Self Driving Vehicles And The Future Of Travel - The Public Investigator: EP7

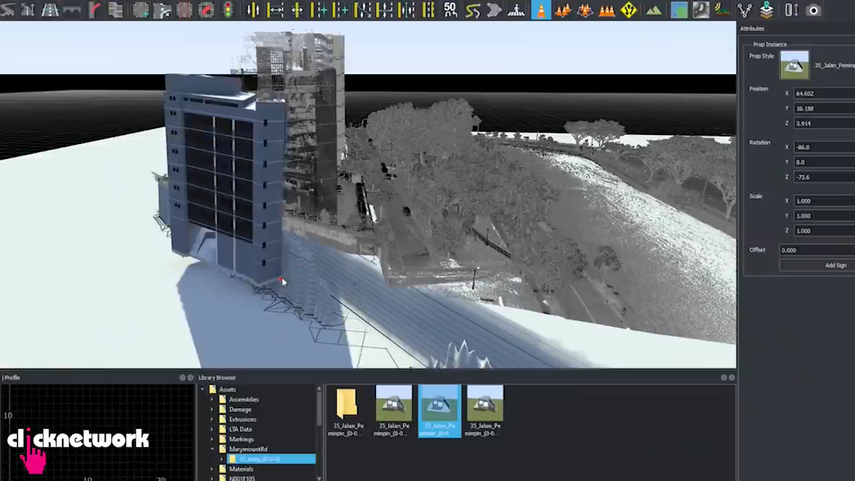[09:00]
What we do here is to simulate, we do a lot of modelling, we actually build a digital twin so that we can do a lot of scenario testing in the digital world.